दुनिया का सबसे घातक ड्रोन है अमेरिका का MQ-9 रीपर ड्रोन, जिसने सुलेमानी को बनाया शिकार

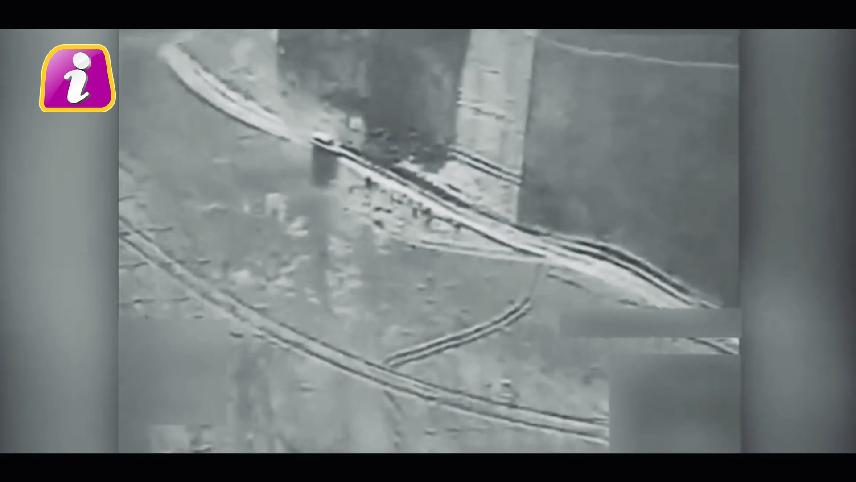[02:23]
मिसाइल विवकुल लक्षिपा निशाना साधिते हैं जिससे कि आसपास कम से कम नुकसान हो साथी इसमें टार्गेटिंग सिस्टम लगा है जिसमें वीजवल सेंसर्स लगे है इसमें 1701 किलो वजन तक का बम गिरानी की शमता है